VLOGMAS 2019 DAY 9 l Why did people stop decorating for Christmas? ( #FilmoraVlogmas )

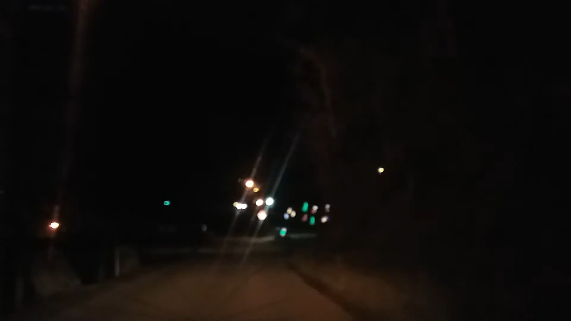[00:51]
They're finally lit up, Glenn. How do you feel about that? About time.
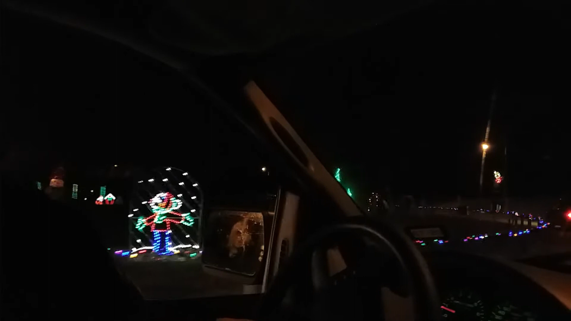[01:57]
inside's not lit up either. What is going on? We got light. What was that officer right there?
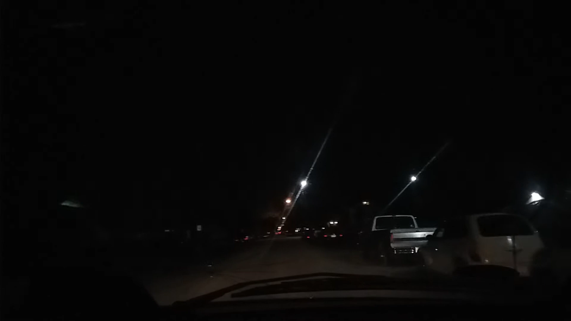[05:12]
Getting close to one. There's no houses decorated for blocks. They decorated their upstairs.
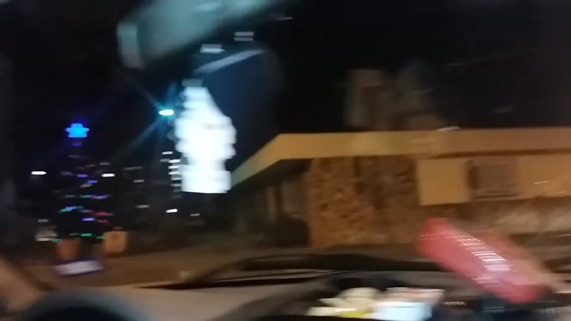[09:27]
Yeah, they're in that car. What are they screaming for? Just hanging off the passenger window. What? Is she on drugs?
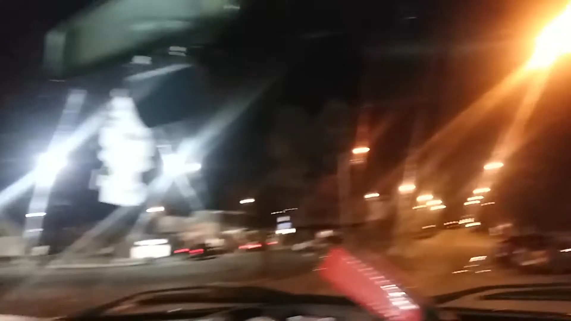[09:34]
It's a courthouse. Oh, it's a one-way. Wonder why they put blue on a courthouse. Oh, to match that bridge.